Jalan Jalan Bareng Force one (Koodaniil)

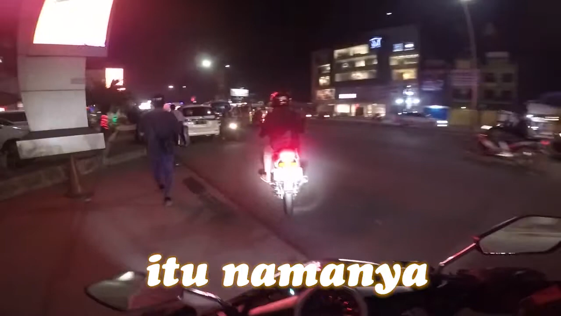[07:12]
Nah, itu namanya auto manual, teman-teman ya. Itu palangnya auto manual, di sananya kita bayar manual. Kita di sananya bayar manual. Di situ kita tinggal nunjukin tiket ya buat bukain palang.